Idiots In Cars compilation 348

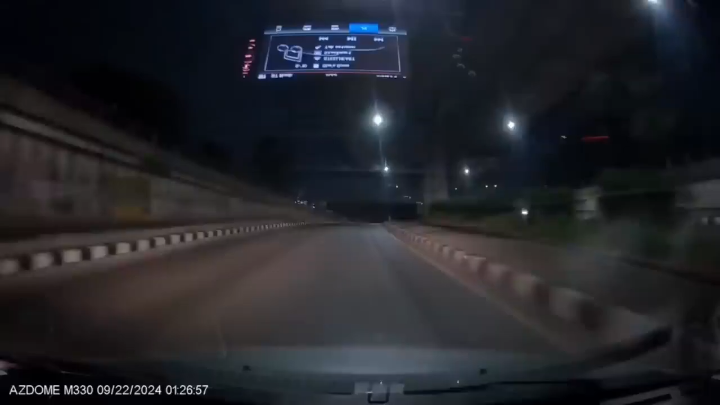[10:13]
Goreng deh kan, mau si bongkar. Waduh. Kayaknya berantem ya. Berantem ya.